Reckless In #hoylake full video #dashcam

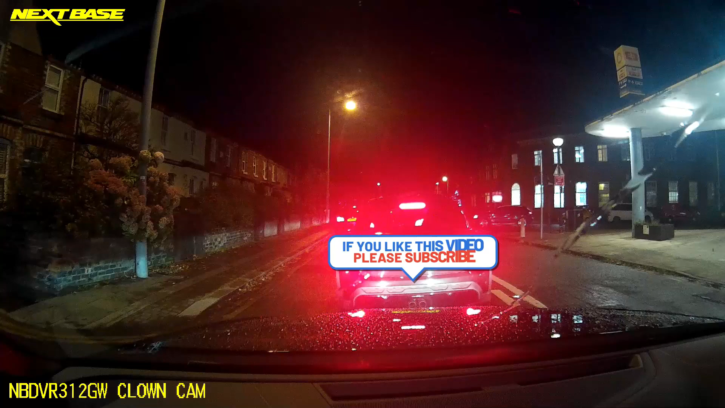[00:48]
Well if someone's coming this way he'd be fucked. Or if someone's trying to just cross without looking that way.